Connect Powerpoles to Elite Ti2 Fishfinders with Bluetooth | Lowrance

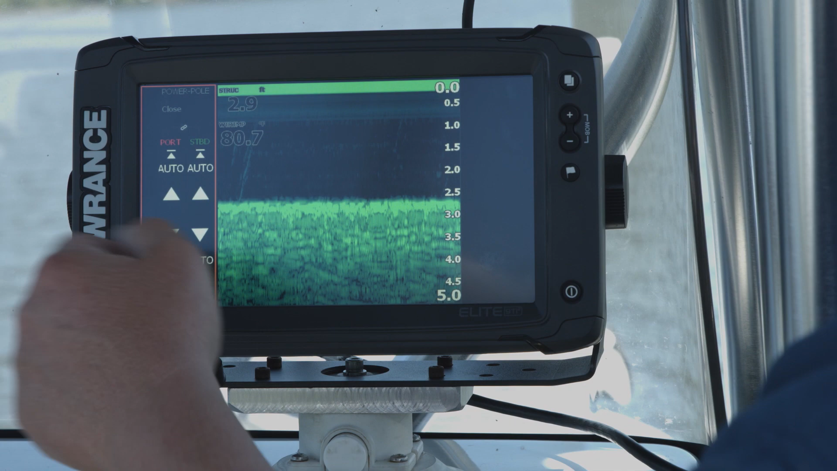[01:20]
So the cool thing is you can run them individually or if you just push that little chain link right there and it links them together and when you do that, if I hit auto,
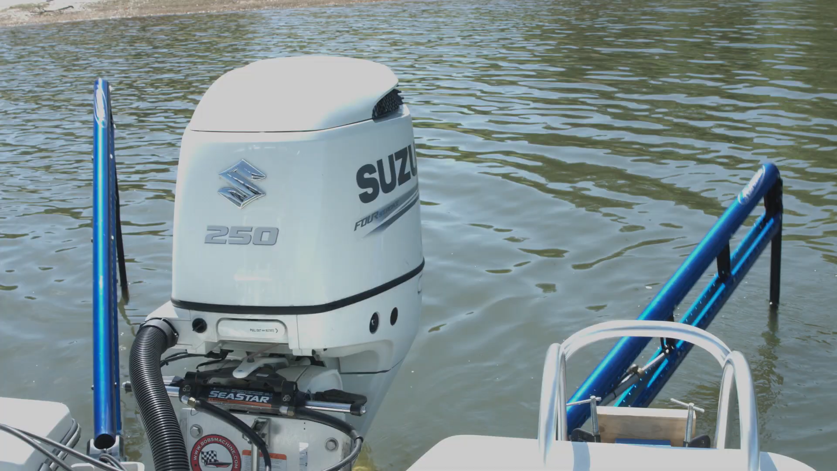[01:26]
it automatically puts them both up or puts them both down.
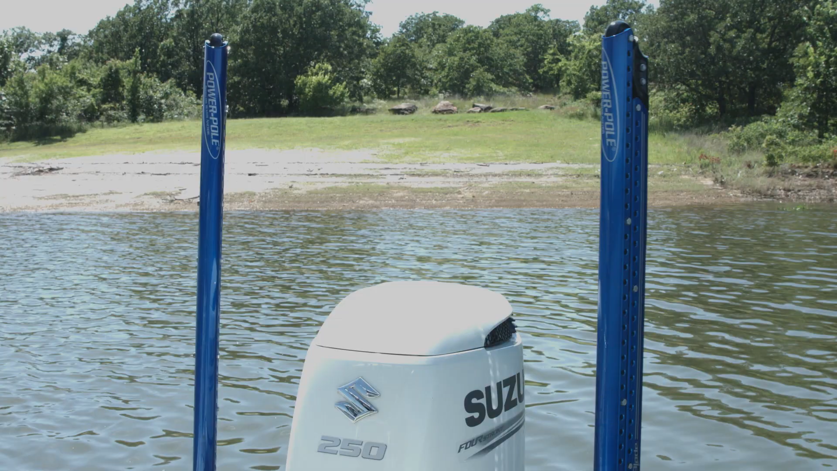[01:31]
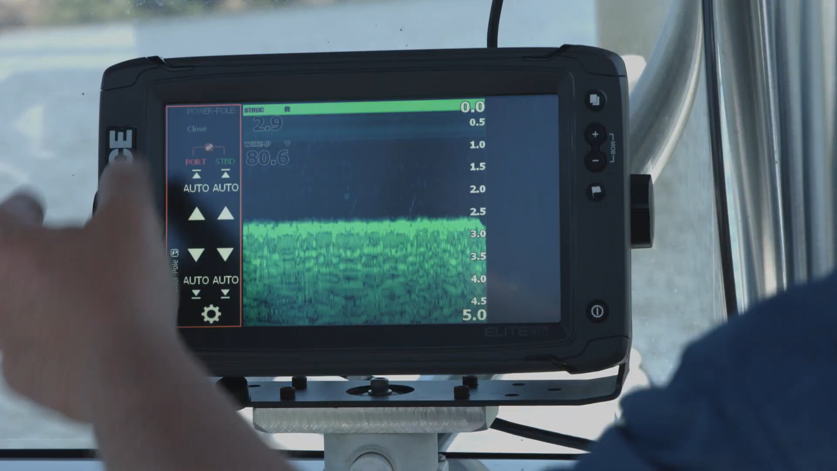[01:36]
If I unlink it, I can do them individually.
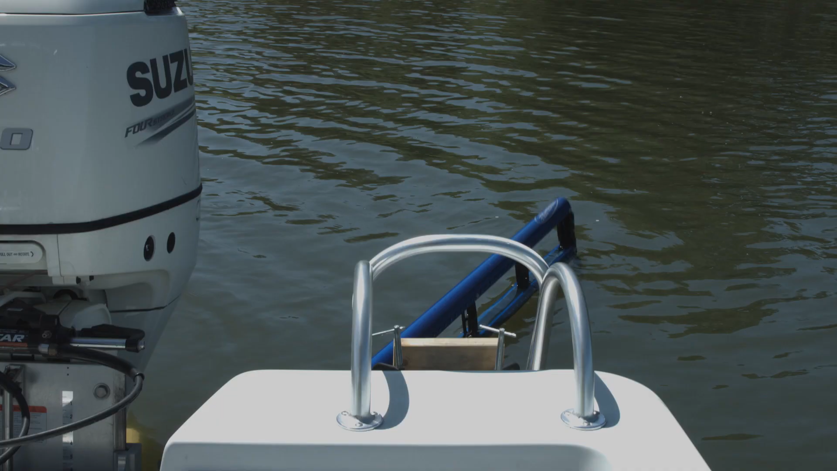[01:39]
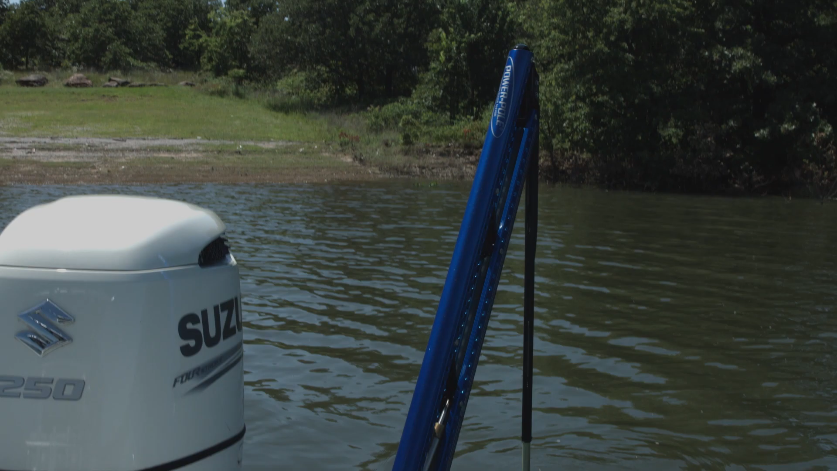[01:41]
I can raise the port and lower the port and do the same with the starboard.
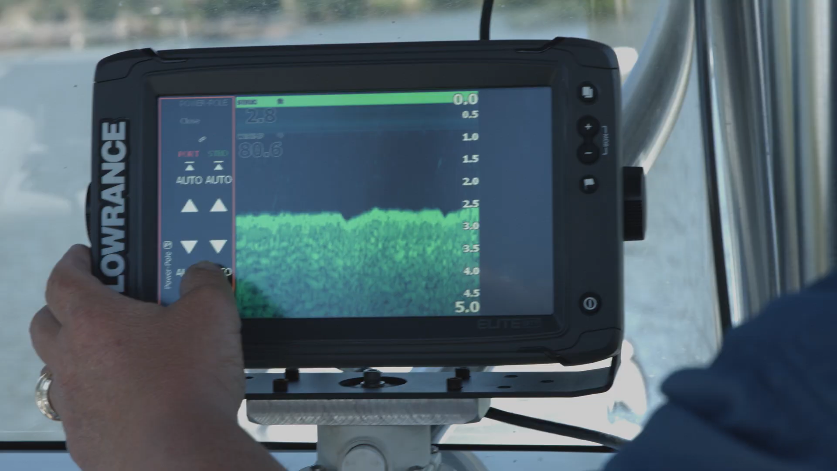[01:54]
I can raise it up or we can lower it.